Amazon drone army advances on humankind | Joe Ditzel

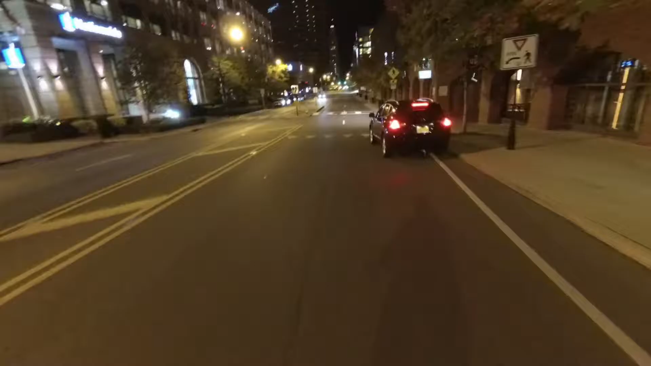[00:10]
Hey, come with me on this bike ride in the middle of the night on October 8th,